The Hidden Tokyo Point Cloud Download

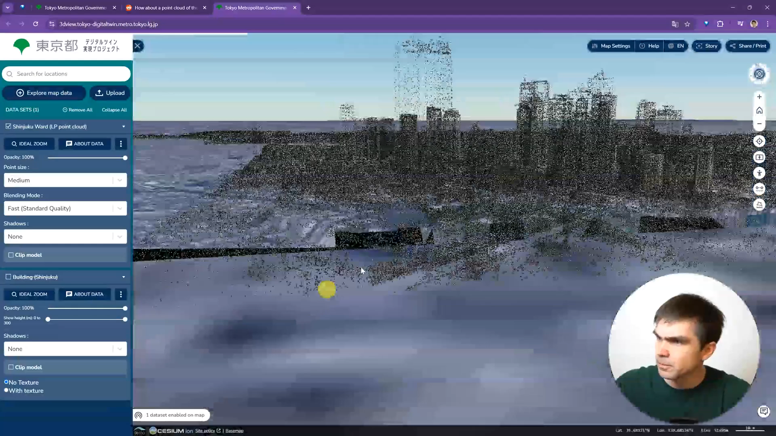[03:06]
So, the loading of the point cloud data will take a minute and this right here just shows you what you would be interested in downloading.
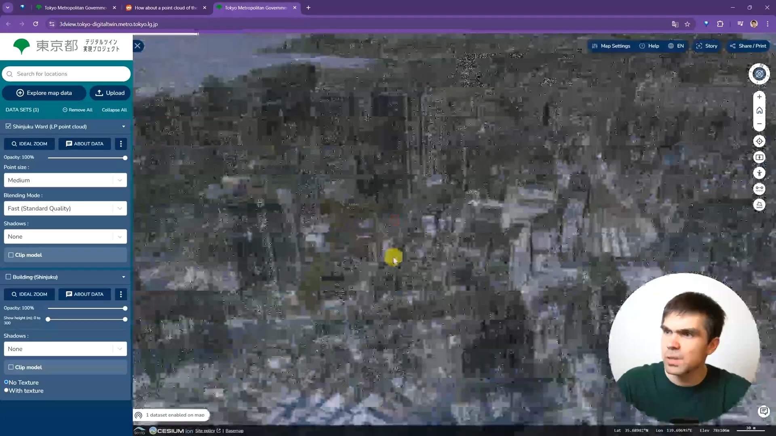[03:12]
So, you're not downloading something just by selecting something on the screen So, let's go into that again. So, I've selected this right here.
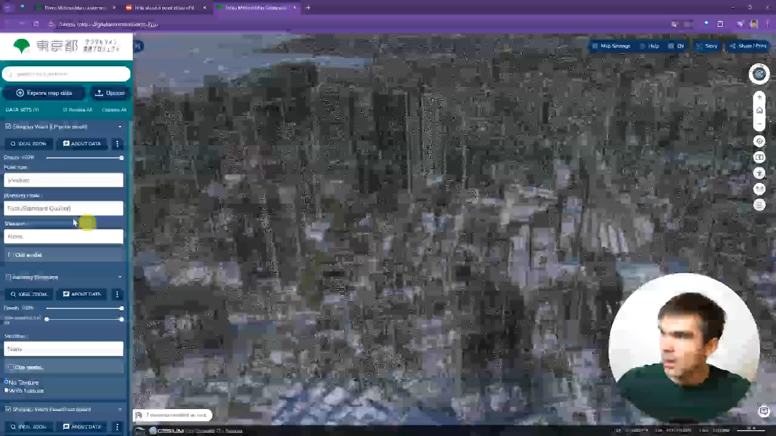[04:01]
And I'm going to collapse this thing. So, after that is loaded, you'll see that now there's a grid.
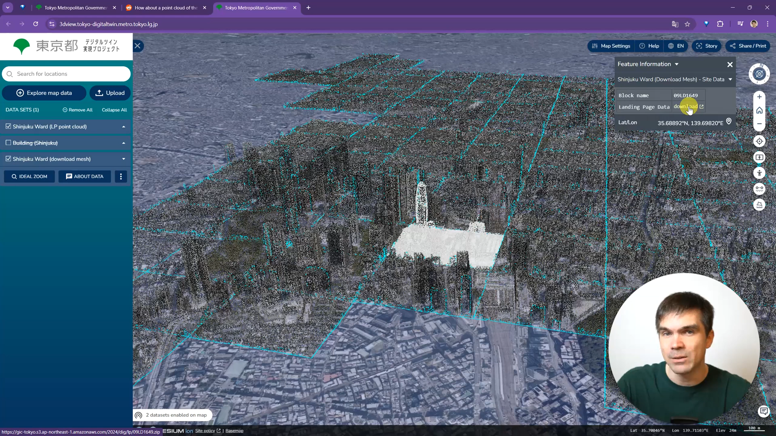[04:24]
So, if you need multiple, you need to select multiple, right, and then download each one. Maybe there's a better way to do this in bulk. If you know, please share in the comments. I would love to know. But for now, you could just use the select and download method.
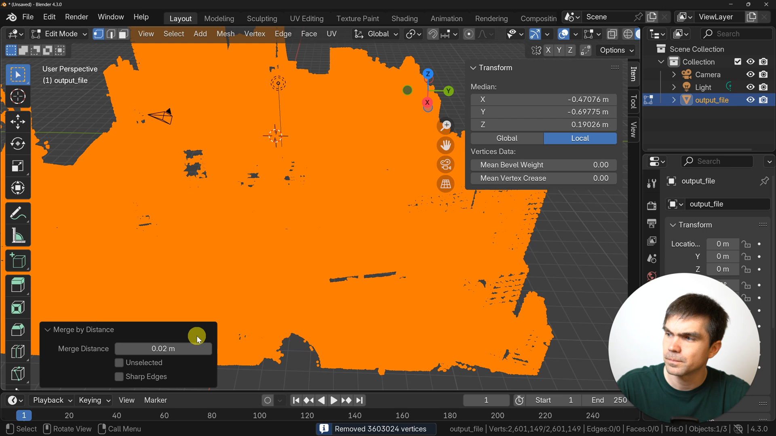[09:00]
and then let's merge vertices by distance. So, I think I went with 0.02. And you can see that removed quite a bit of vertices. So, now we have only 2.5 million.
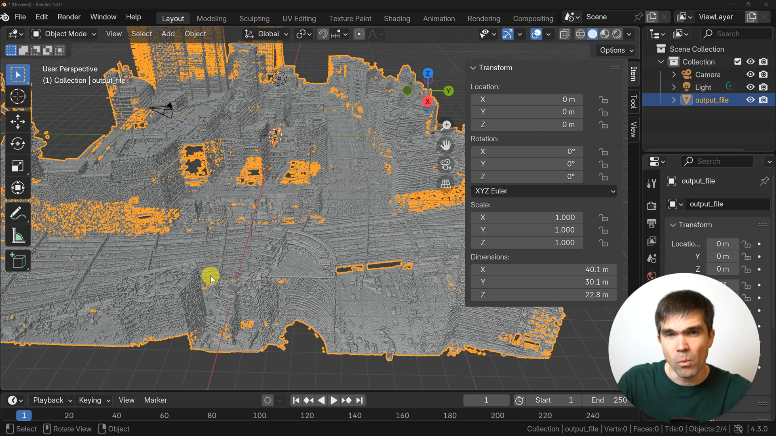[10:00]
So, at this point, I figured out what steps my Python script would need to do because I would need to do everything that I just showed you for every single last file I would download from that website. So, I created a Python script to help me import all those blocks in one go. So, this is the Python script that I wrote. I won't be going into detail in this particular video. I'll be doing a full breakdown of this script in my community. So, if you're interested in trying this out and understanding how this script works, you can join my free community.
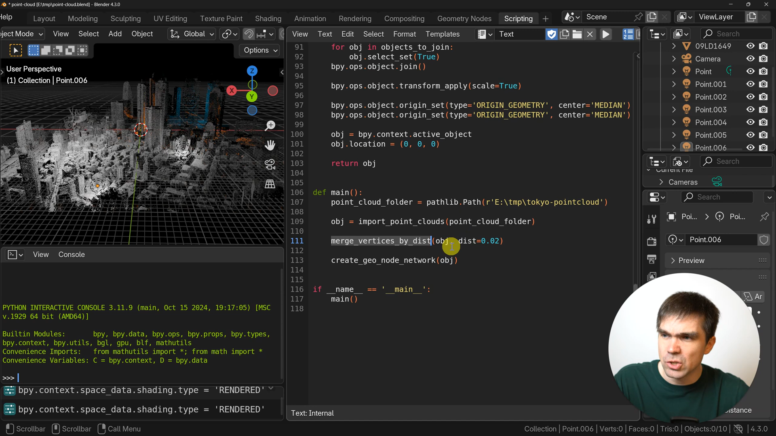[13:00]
I have put the distance to 0.02. So, that just merges the verts. And then I create the geometry node network that you saw before. So, the final result for me was this point cloud right here.
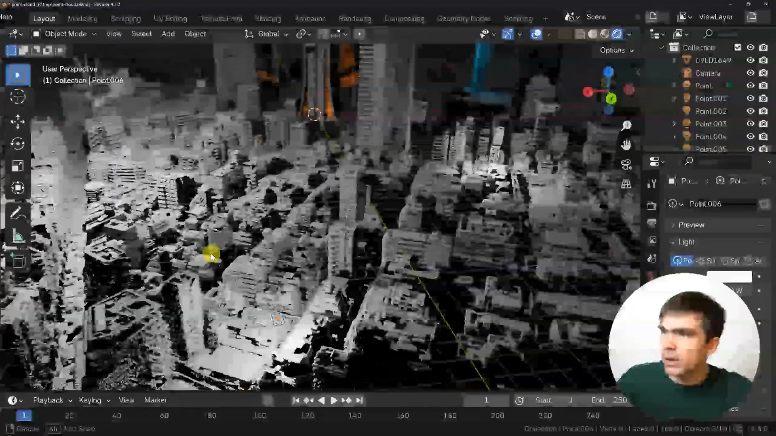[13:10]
And it contains, if I'm not mistaking, let's see here. I just pass in a geometry node.
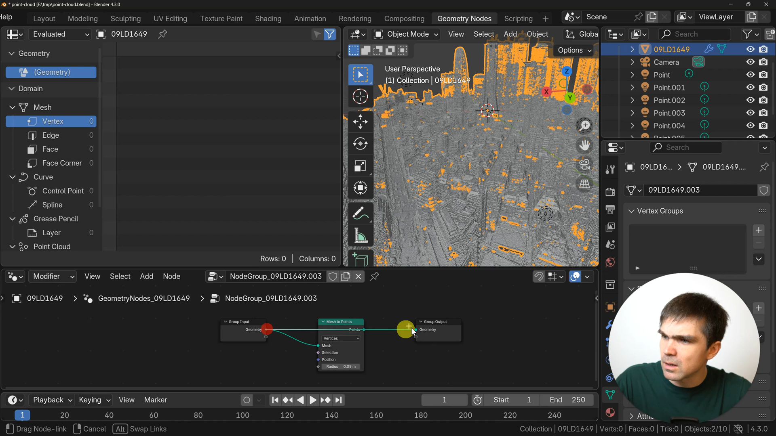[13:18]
So, it has 15 million verts right here.